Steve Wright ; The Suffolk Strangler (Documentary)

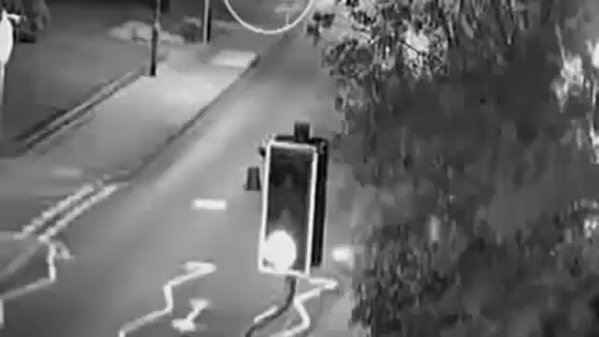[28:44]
Taken on the night, it all began October the 30th. This is believed to be the final image of Tanya Nichol, the first victim. Around midnight, Wright's Mondeo pulls up and Tanya gets in. She was never seen again. As important as it was and how it, you know, in the sense that it did confirm that the police were probably onto the right man, it still wasn't enough.